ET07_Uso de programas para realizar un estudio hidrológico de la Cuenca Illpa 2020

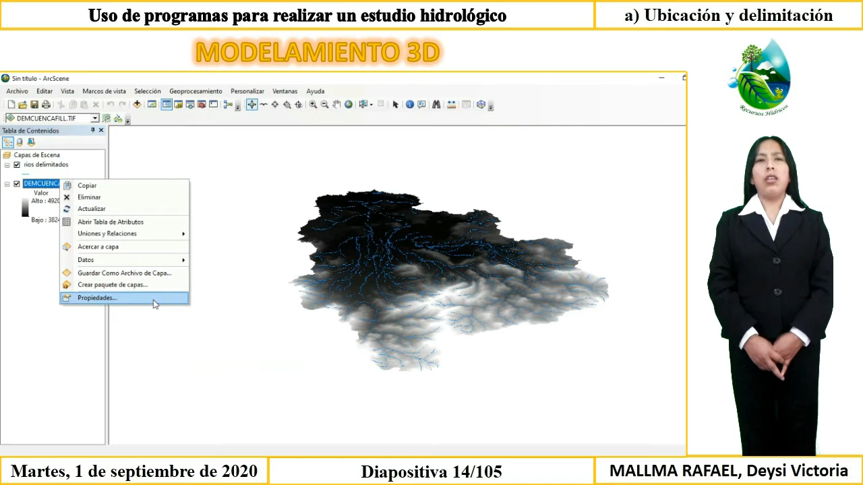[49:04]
Yo elegí este color, aceptamos. Y aplicamos. Podemos observar y ya está.
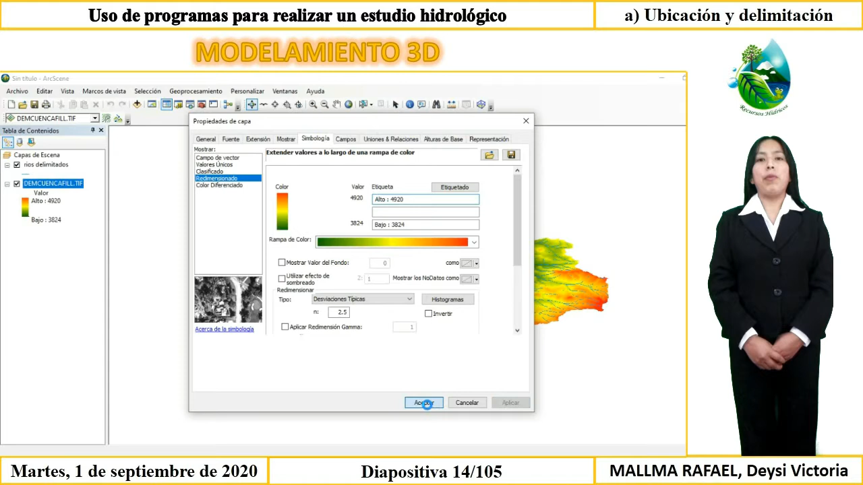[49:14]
Y ahora para hacer una mejor visualización 3D nos vamos a la que es palomita. Y hacemos clic y vemos que lentamente se va acercando para la mejor visualización de modelamiento 3D.
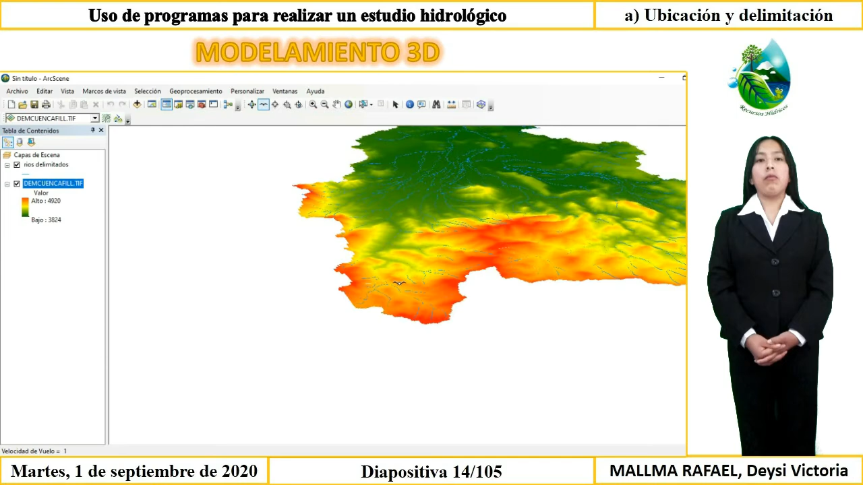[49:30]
Y así observamos a mejor en una vista 3D.